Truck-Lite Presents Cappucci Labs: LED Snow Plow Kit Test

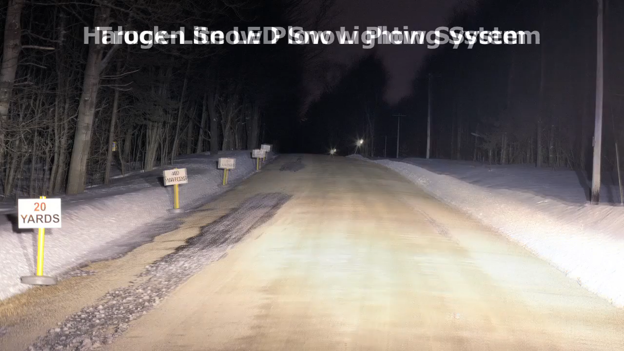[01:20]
It's a lot brighter than the incandescents. It also helps people see in me. That and the fact that when I hit something, whether it be a manhole or any other raised structure, these things hang on.